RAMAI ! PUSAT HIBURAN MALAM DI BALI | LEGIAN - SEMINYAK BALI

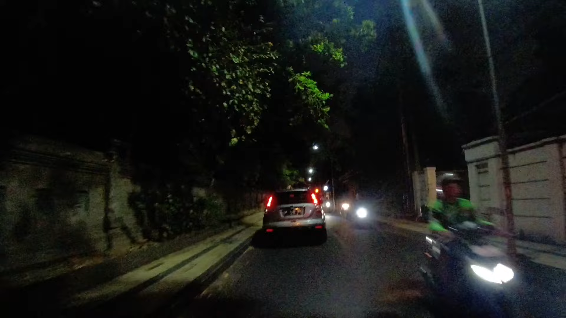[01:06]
Dari awal sampai akhir Supaya teman-teman juga Nanti tahu Gimana sih Bali itu
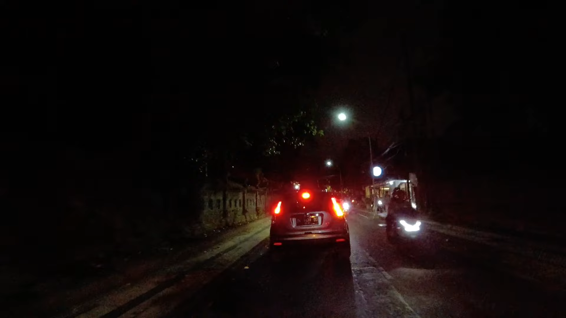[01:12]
Sekarang itu Sebentar Saya lihat jam dulu Di sini jam 8.31 Jam 8.31 itu berapa ya Ya segitulah 8.31 waktu Indonesia Tengah teman-teman Dan sekarang Nanti depan ini Ini adalah lapangan Trisakti Dan sekarang saya sudah masuk Di jalan Patih Jelantik Menuju ke kawasan Legian Bali Jadi rute hari ini
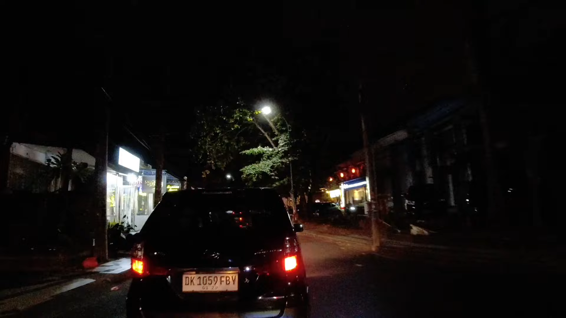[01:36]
Saya akan ajak teman-teman Untuk jalan-jalan Ngelihat Suasana Kawasan
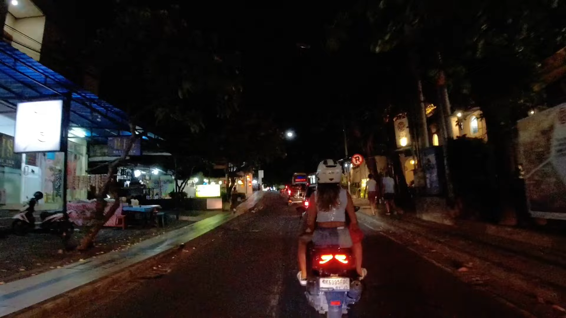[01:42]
Legian Bali dulu ya Kita awali dari sini dulu Teman-teman Nah ini ada Bule kayaknya itu Gonceng 3 Nek motor Dan untuk Di jalan Patih
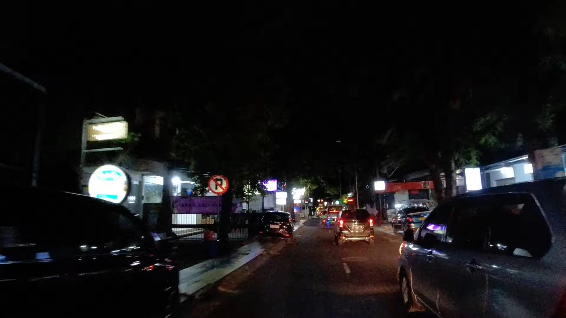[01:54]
Jelantik sendiri Di sini masih Terbilang ramai lancar Teman-teman Dan Bisa dibilang Cukup
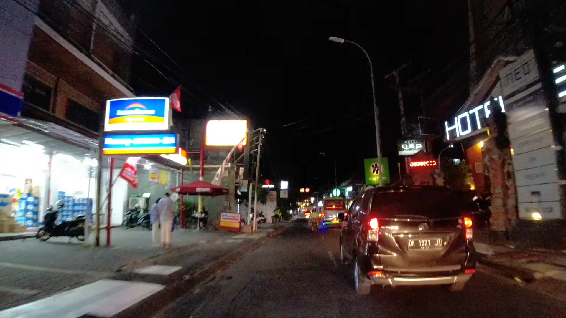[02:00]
kondusif ya Untuk lalu lintasnya Biasanya di kawasan ini Malam hari itu Super sibuk
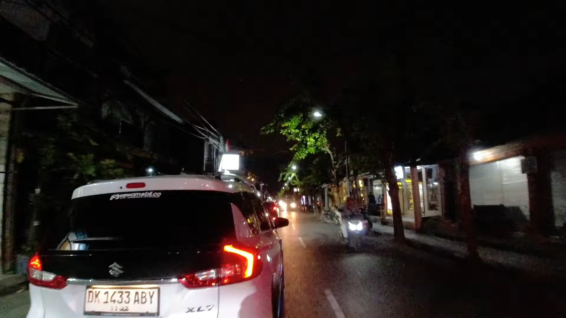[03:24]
Ya sekarang Kita kembali lagi Di jalanan Kawasan Legian Untuk malam hari ini Pukul
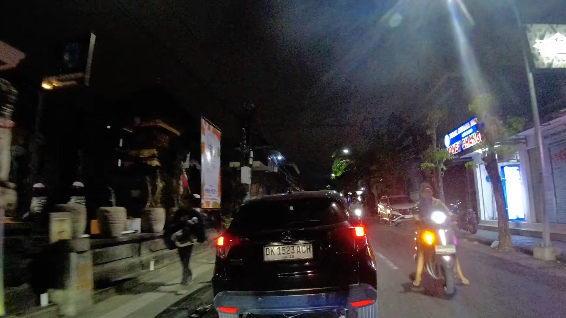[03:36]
Setengah Sembilan malam Lalu lintasnya Cukup Kondusif Dan bisa
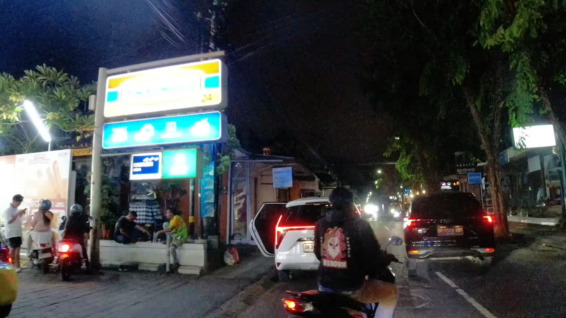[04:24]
yang Menurunkan penumpang ya Biasanya seperti itu Teman-teman Kalau di kawasan ini Itu kan macetnya Biasanya karena Ada mobil Kalau enggak gitu Mobil yang
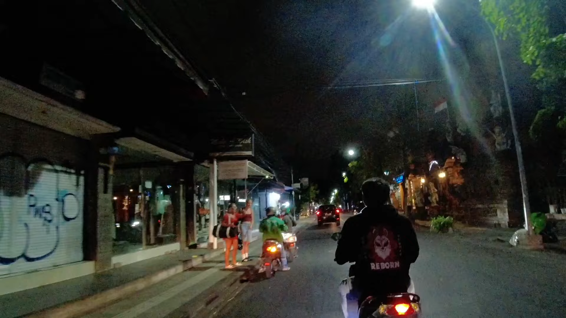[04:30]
Mengangkut penumpang Mempikup penumpang Kemudian Kan sempat berhenti tuh Walaupun enggak lama Tapi ya Berpenguruh banget Kalau misalnya Jalanannya seperti ini Untuk malam hari ini Sepi enggak sih Kalau menurut teman-teman Di kawasan ini Ini Legian Kaje Teman-teman Biasanya Biasanya Legian itu kan terkenal Dengan Suasananya yang Gemerlap
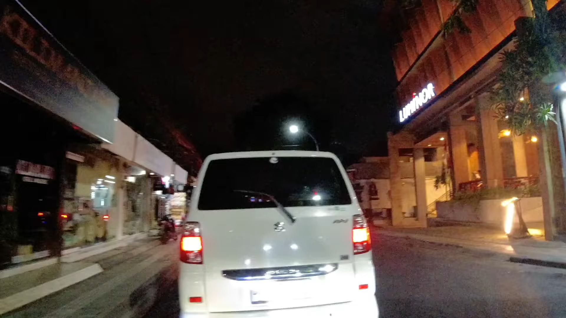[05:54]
Oke Nah disini Sudah mulai Macet Kayaknya Oh ya Ketemu perempatan Di depan teman-teman Perempatan Arjuna dan Nakula Oke Kita pelan-pelan aja Ngelimpir-ngelimpir Mumpung naik motor Jadi Asik aja Ngelimpir-ngelimpir Tapi tetep teman-teman Walaupun begitu Kita harus saling Menghargai Sesama pengguna Jalan Karena gak cuma Kita aja sendiri Yang menggunain jalan Teman-teman Karena banyak Pengguna jalan lainnya Oke Kalau ke kiri ini Adalah Ke
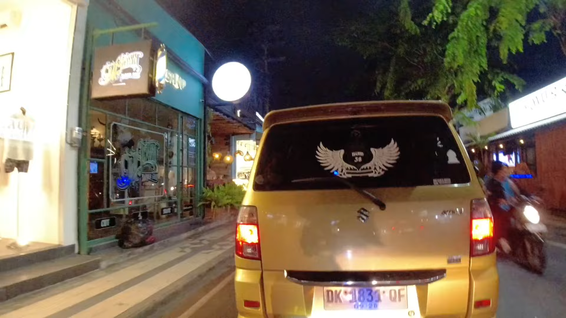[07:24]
Jadi oke teman-teman Sebagai salah satu jalanan yang cukup sibuk Di kawasan legian Bali Ini merupakan salah satu kawasan yang cukup Sentral
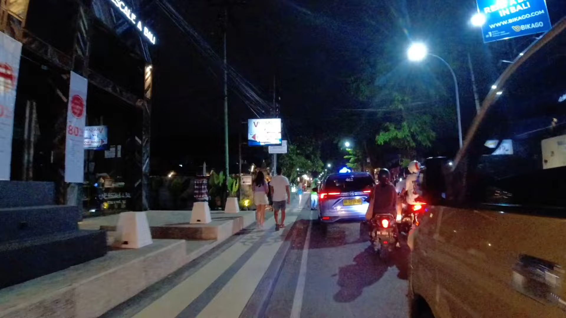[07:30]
ya Untuk Di Bali teman-teman Nah itu ada apa ya Apa yang terjadi Kita lihat
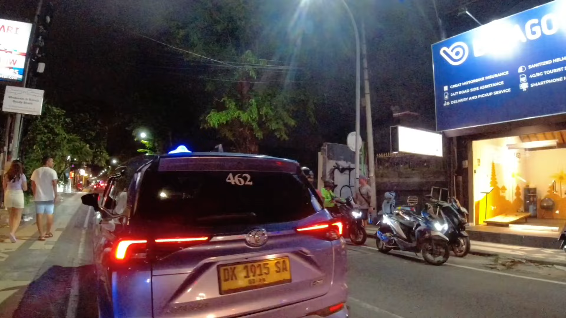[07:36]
Oh Nyeberangin Anaknya bule Teman-teman
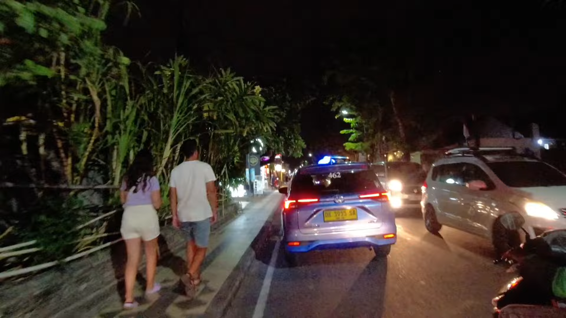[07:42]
Jadi gitu ya Sebagai Warga Indonesia Kita turut bangga Karena kita ramah banget Sama bule-bule Turis asing teman-teman Itu patut
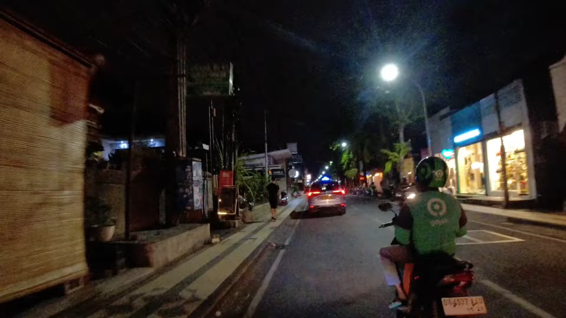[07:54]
dicontoh teman-teman ya Oke Jadi Jalanan Ini adalah jalan apa ya Sebentar Ini Sambil kita Jalan Sambil kita intip-intip Juga nama jalan teman-teman Oke Ini ada tulisan kute Seminyak Asia Silver Oke teman-teman Nah
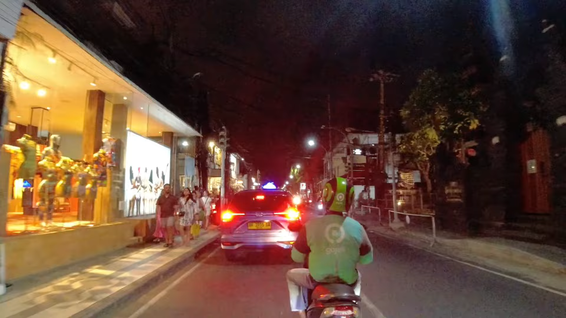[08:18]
Oke Ini di sebelah kiri Ini adalah Jalan Camplung Tanduk Teman-teman Oke Ini berarti Sudah masuk Jalan Raya Basangkase Ataupun Jalan Raya Seminyak Teman-teman Salah
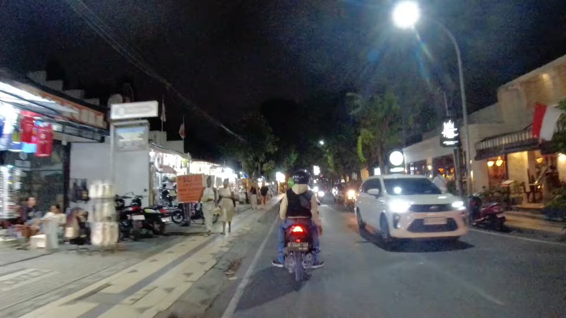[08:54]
Berhenti ya Waduh Gerimis Sepertinya Oh iya Gerimis Teman-teman Oke Jadi ini Gerimis Oke Kita lanjut aja Teman-teman Walaupun gerimis Tidak apa-apa Tipis-tipis Kalau hujan lebat Baru saya berteduh Karena Tidak bawa mantel Teman-teman Oke lanjut Ya memang Ngomongin